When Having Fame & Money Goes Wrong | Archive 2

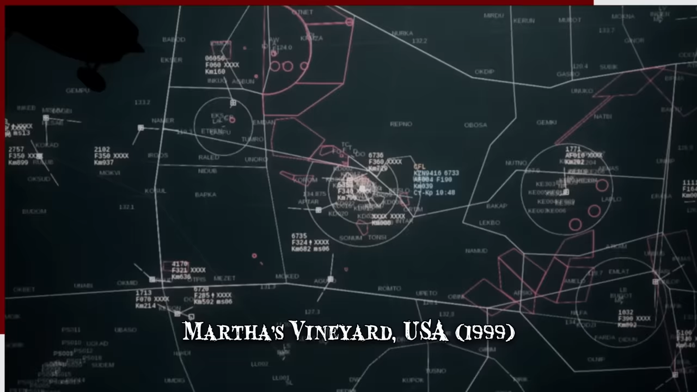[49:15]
Radar showed the plane plummeting 1,100 feet in 14 seconds before disappearing.